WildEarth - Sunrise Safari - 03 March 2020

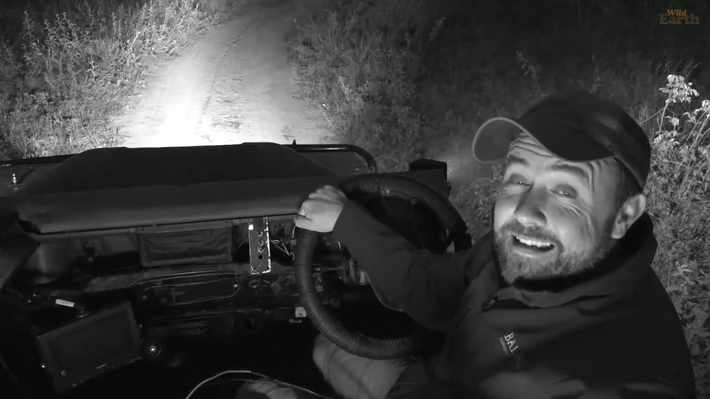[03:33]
My name is Steve, joined by BK Camera, and we are very excited to have you here with us live once again, Djuma Private Game Reserve in the Sabi Sands.
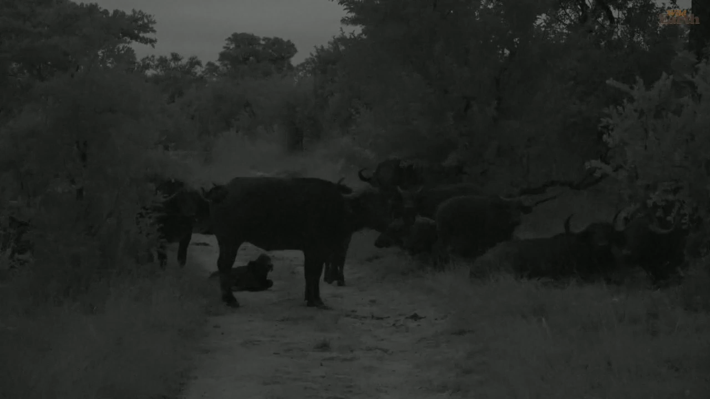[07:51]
Maybe we've surrounded by buffalo. Now I'm thinking this might be a different herd, or the herd that came through here turned back. Look at the little ones. There's a lot of little babies all of a sudden in these herds. It might be that one herd's following another, but that's unlikely. It doesn't seem to be that big of a herd, but it might be spread all the way across.
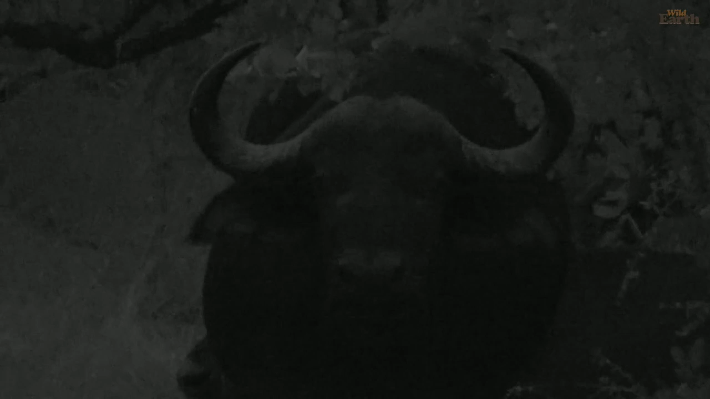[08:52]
But they can walk, they can cover distance, and they can evade predation at night. And that's often what causes them to move some vast distances. So maybe if this is the same herd, they encountered lions when they went towards the south, and then that caused them to turn back. Might be a second herd entirely. Yes, they are very cute. Look at that little thing there.
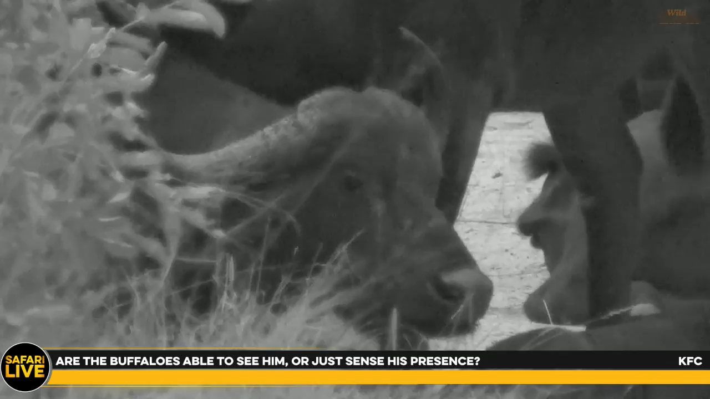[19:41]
Obviously, if I drive too close, it'll cause them to move off. We arrived in the darkness. Some of them stood up. And we've held off a bit of space, and we're just sitting here, and they've all just gone back to relaxing.